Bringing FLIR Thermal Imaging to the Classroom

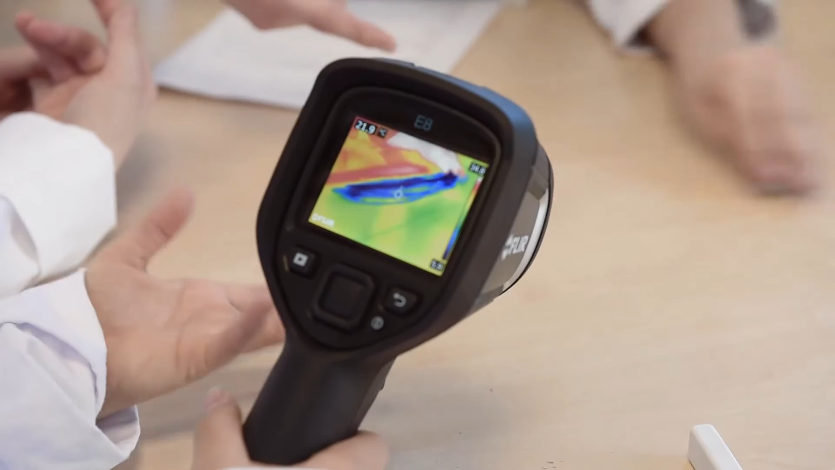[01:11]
It gets blue on the table. And can you see that clearly with the thermal camera? Yeah.
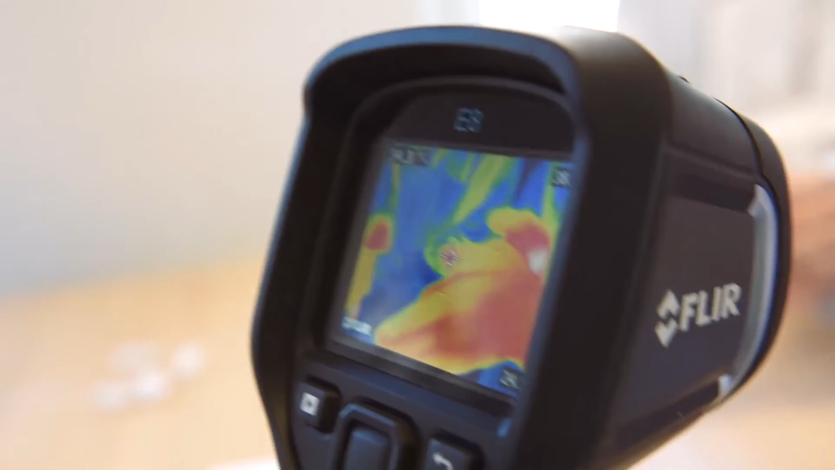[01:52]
Oh, hard. And then red again. Your face is so red.